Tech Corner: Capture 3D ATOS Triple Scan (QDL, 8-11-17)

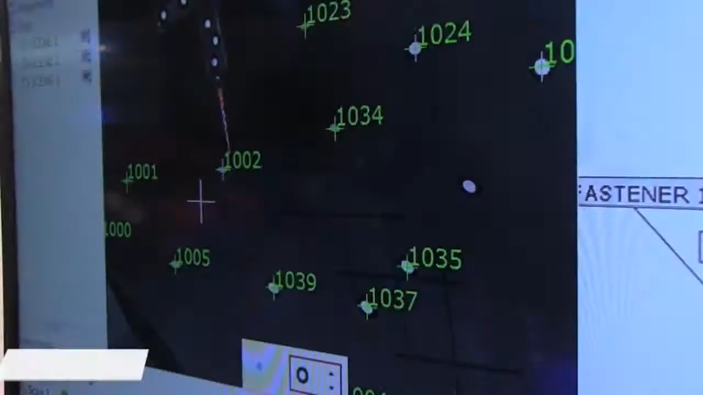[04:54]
And once again, similar to what I showed you with the tag with the XYZ dimensions, we have the ability also to record the XYZ location of those.